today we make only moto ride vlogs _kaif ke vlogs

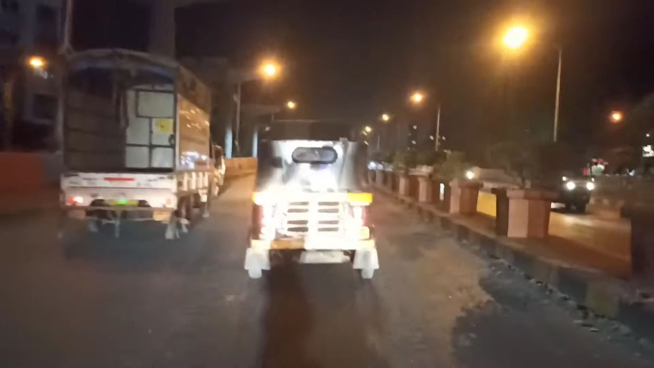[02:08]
हैं तो केमरा मों को उसको चेंज करना पड़ी है यहां तो वाइस पूल में इसका स्पीड मेटर भी कामनी करते
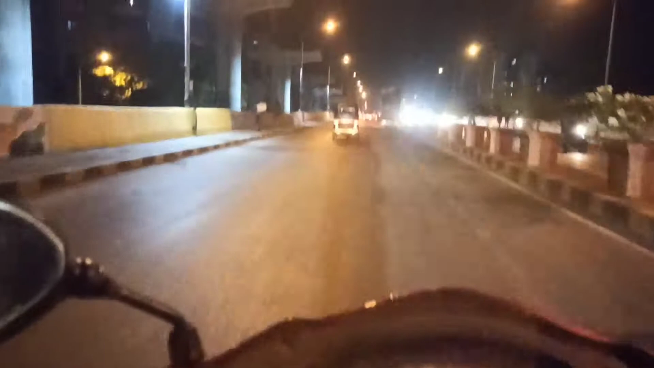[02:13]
हैं मतलब ऐस अगर मोगी चला रहे हैं तो
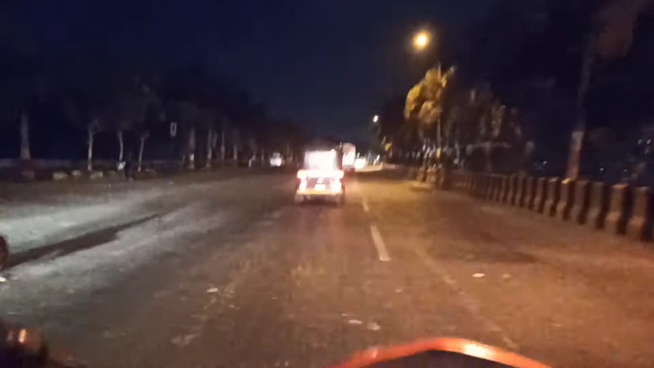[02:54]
देगो कार वाले मतलब सब के साब भगाते पूरा का पूरा रोड खाली आप अच्छे से देख सचो तो तो है थोड़े बहुत पर फिर भी एक तरीकी सब पूरा खाली
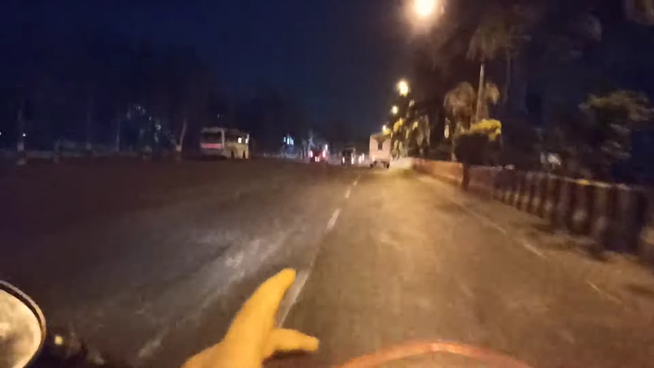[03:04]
वहाना वोई टेसा चाहिए पर से गाड़ी बगाता है और यह करीब करी� यह शीवी एक पीरमेटर जिन्ने ही तुना खाली रोडे गेंगे
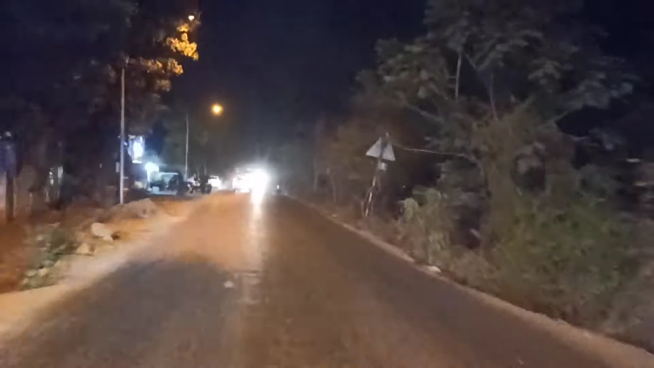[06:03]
है यार उत्तर में क्या मजाता है यहां इतनी ट्राफिक गाड़ी वाड़ी वगएरा कुछ नहीं है अभी तो द मैं अपनी के अपने
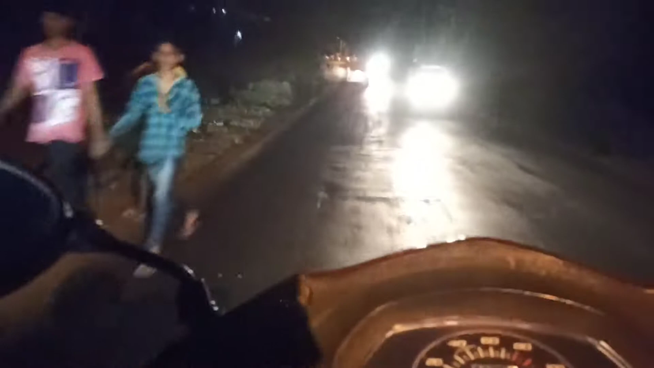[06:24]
हिसाफ से इतना अराम से गाड़ी चलाता हूं तो थोड़ा मत भगाने का टाइम आए मोटर व्लॉग कर रहे हैं अगर कोई चीज रिकॉर्ड कर रहें तो उसके लिए में सिर्व और ती गाड़ी बगाता हूं ताकि आप लोग को फन हैं मजा है थोड�